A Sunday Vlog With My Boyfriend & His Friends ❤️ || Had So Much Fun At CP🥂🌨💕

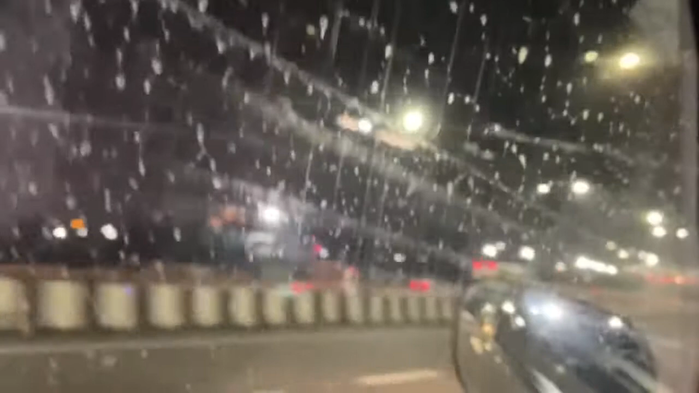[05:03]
बारिश रुक चुकी है गाइस एंड हम लोग अभी घर जा रहे हैं और वो देखो अक्षरधाम।